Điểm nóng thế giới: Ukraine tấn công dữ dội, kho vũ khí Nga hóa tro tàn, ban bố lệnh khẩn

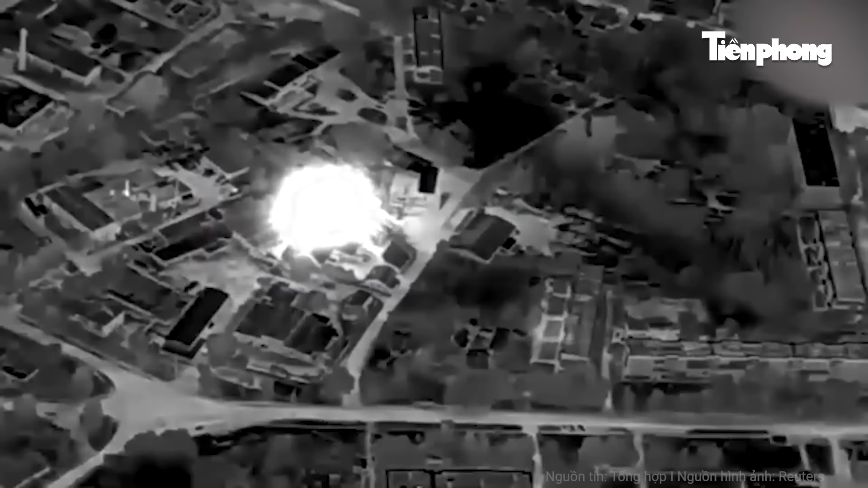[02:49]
Người dân địa phương cho biết đã nghe thấy tiếng nổ vang lên từ phía căn cứ không quân Marinovka kèm theo âm thanh đặc trưng của máy bay không người lái. Thống đốc tỉnh Volgorod Andrei Bocharov xác nhận máy bay không người lái đã nhắm vào một cơ sở quân sự nhưng hầu hết các máy bay đã bị lực lượng phòng không phá hủy,
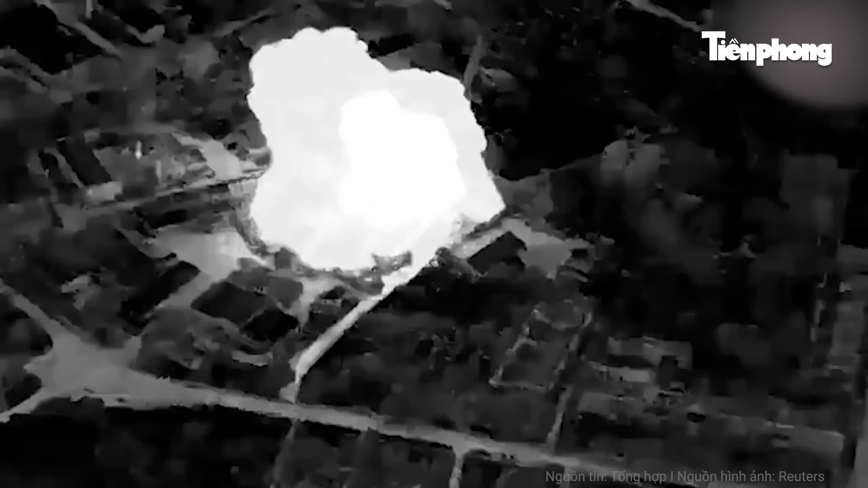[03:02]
không có thương vong nào được ghi nhận. Truyền thông Ukraine sau đó đưa tin cơ quan an ninh và lực lượng đặc biệt của Ukraine đã tấn công sân bay Marinovka ở vùng Volgorod của Nga.
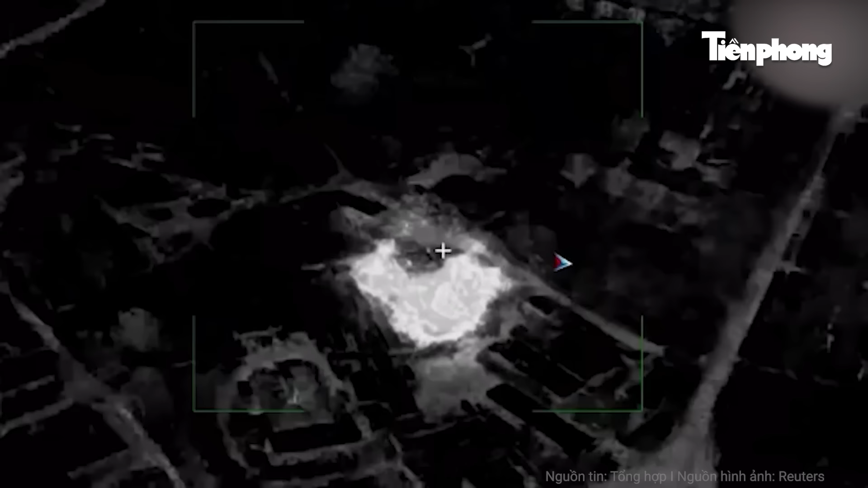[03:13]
Các nhà kho chiều bom dẫn đường và nhiên liệu đã bị tấn công.